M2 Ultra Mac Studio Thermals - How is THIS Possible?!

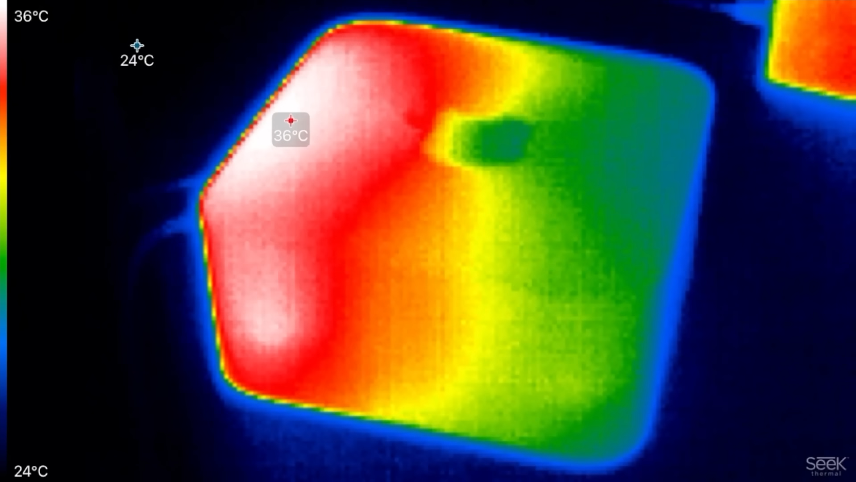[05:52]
On screen: scale top 36°C, scale bottom 24°C
i want to look at the temps look at that you can see the heat towards the back of the mac studio
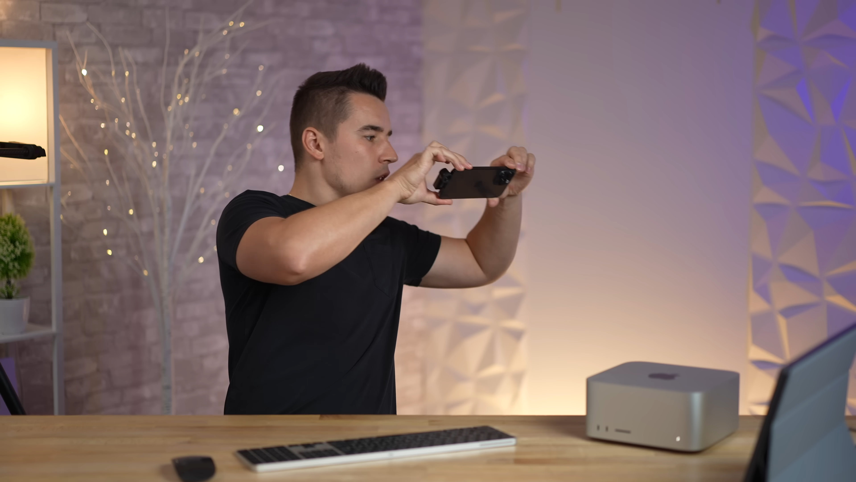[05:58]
let me go around here 42 degrees celsius was the hottest i saw
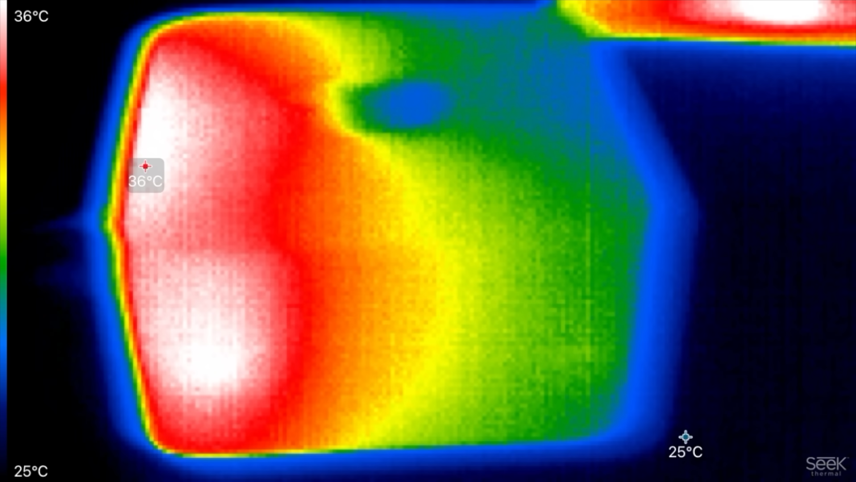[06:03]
On screen: scale top 36°C, scale bottom 25°C
that is cooler than the macbooks get